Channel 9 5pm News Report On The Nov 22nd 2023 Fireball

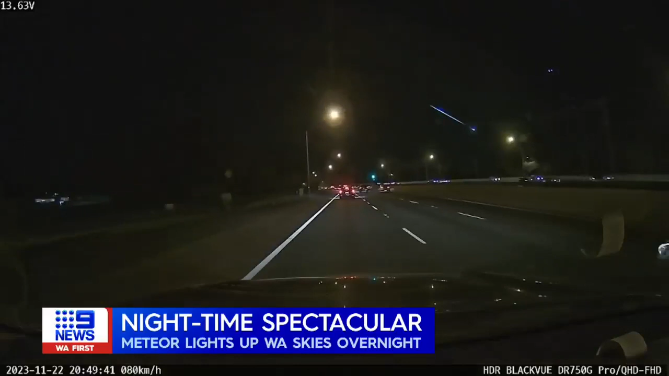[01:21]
And it moved directly southwest over to the Southern Ocean.